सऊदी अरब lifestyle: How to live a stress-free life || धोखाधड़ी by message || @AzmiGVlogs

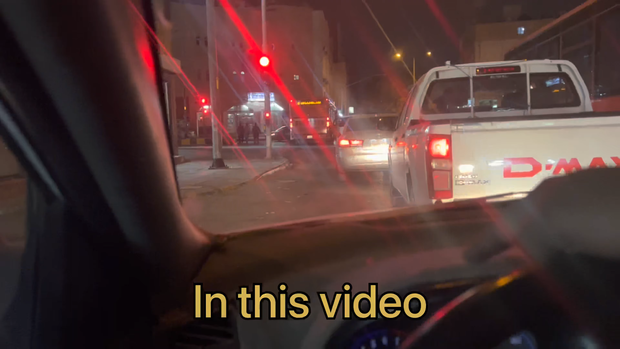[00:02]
वो देखो रो रहा है, देखो देखो देख सकते हैं एक्सीडेंट, देख सकते हैं ये पूरा घुस चुका है अंदर।
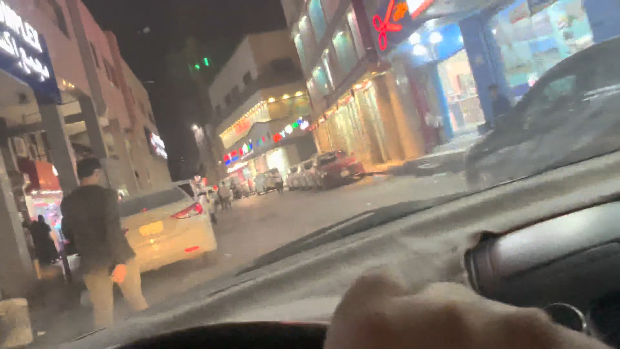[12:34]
यहाँ से ना वो मक्का और उमरा की बस जाती है।
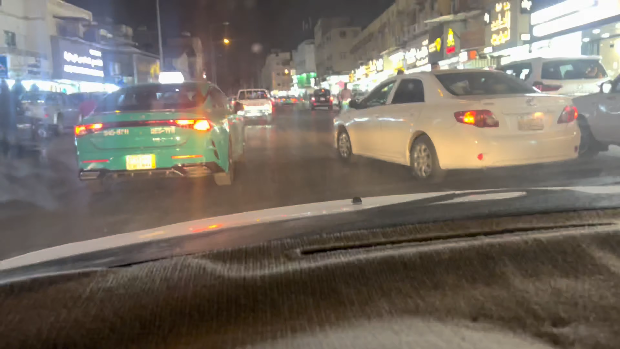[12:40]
सो गाइस जैसा कि देख सकते हैं ये मेन बता है, ये केरला मार्केट है इधर,
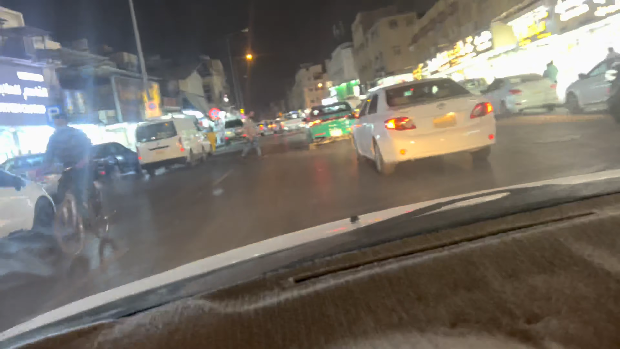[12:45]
ये केरला मार्केट वाला है, देख सकते हैं कितना रश है, और ये गोल्ड मार्केट है इधर,
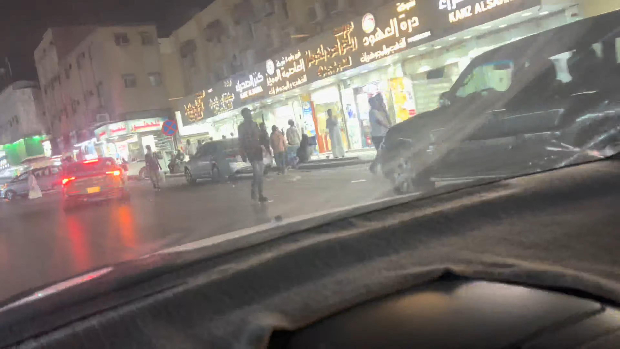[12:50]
ये सारा पूरा गोल्ड मार्केट है, ये देख सकते हैं, और यहाँ पे ये मसाले वाला मार्केट है, इसके अंदर पूरा मसाला मिलता है।
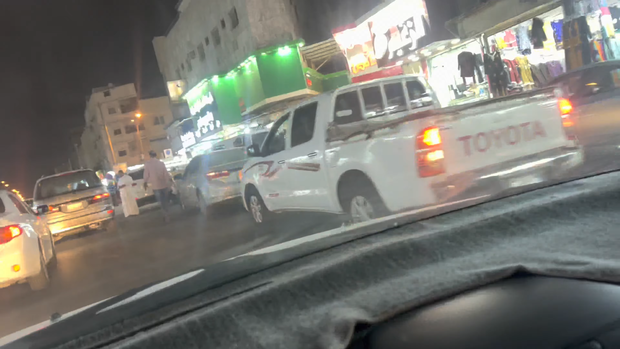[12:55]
सो गाइस यहाँ पे ना वो सामने जो बस है ना, वो बस और एक मिनी वैन है,
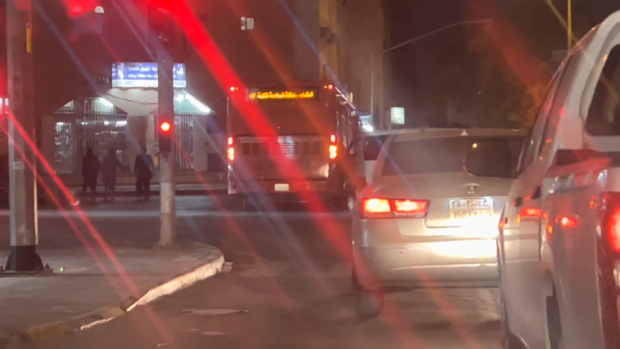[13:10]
सो गाइस मैं अभी आपको दिखा रहा हूँ, ये देखिए अभी सिग्नल ग्रीन हो चुका है,
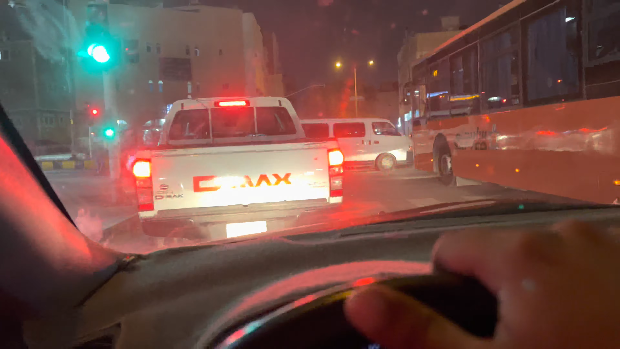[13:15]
तो मैं आपको दिखाता हूँ, ये देखिए ये बस,
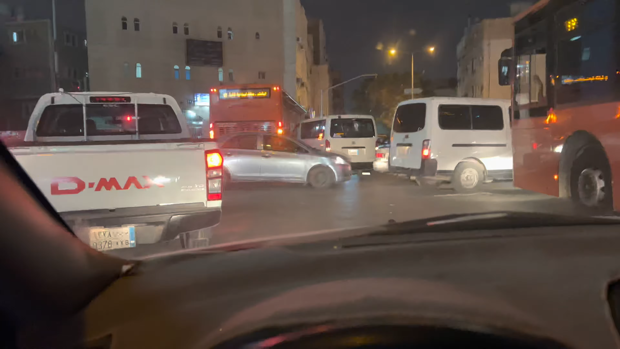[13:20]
ये देखिए ये छोट मिनी बस बड़ा वाला बस के अंदर देखिए घुस गया है, देखिए ये देखिए, ये देखिए पूरा घुस चुका है अंदर।